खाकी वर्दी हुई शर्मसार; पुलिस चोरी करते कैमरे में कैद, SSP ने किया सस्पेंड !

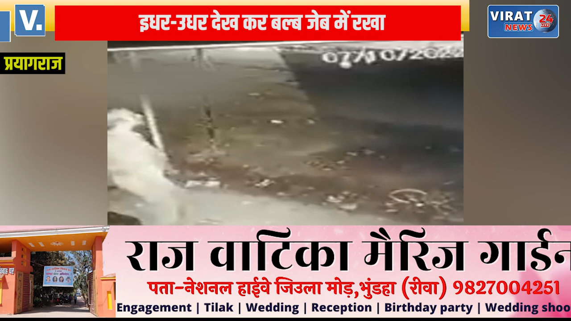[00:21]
CEO फूलपूर को सौपी है वही प्रारंभिक तोर पर लापर वाही का मामला देखते हुए दरोगा को निलंबित कर दिया है फूटेज फूलपूर थाना छेतर का है जहां 28 सेकेंड का यह फूटेज 7 अक्टूबर की रात का